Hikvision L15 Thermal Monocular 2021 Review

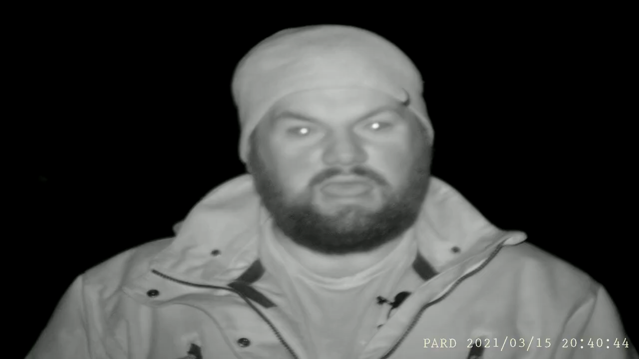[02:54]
And then I'm going to repeat that at 50 metres away and finally at 10 metres away. So this is to show the difference in some of the clarity,
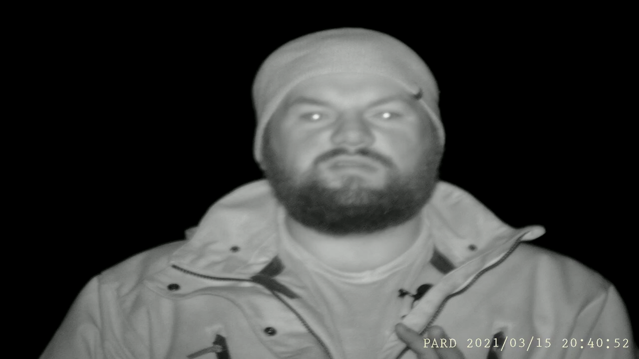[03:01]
some of the features that you can see and well, just give you an idea of what it's like in a real world setting.
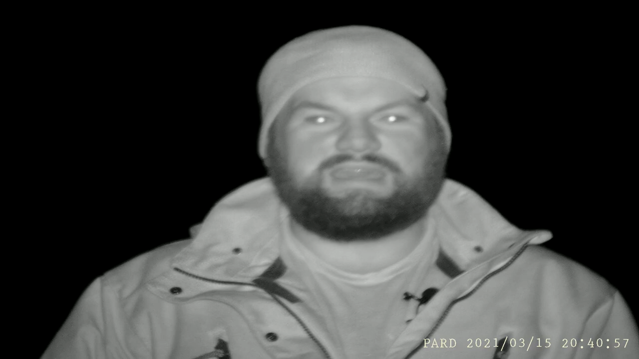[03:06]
I'm wearing fairly heavy outer layers here,
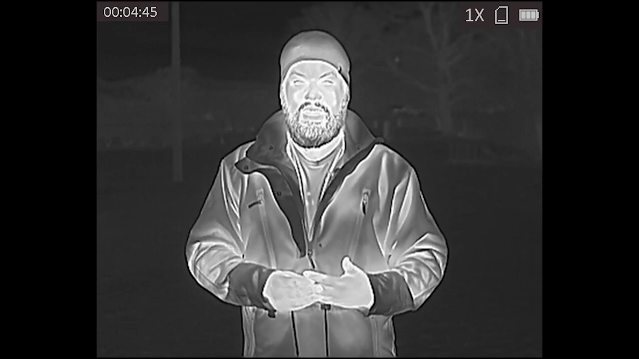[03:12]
but I'm going to leave my hands and my face uncovered so you get the thermal signature there.
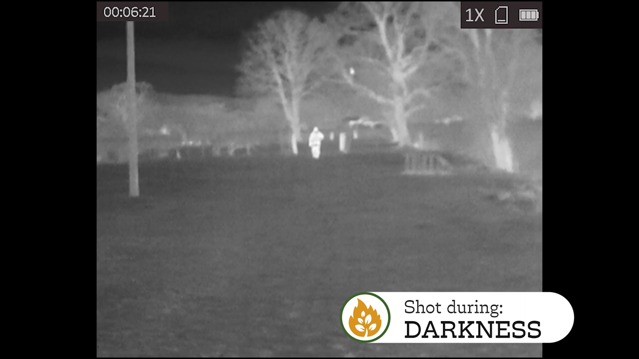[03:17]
Just an example on usable detection, there's a bird up in this tree which I'm about to spook as I walk past.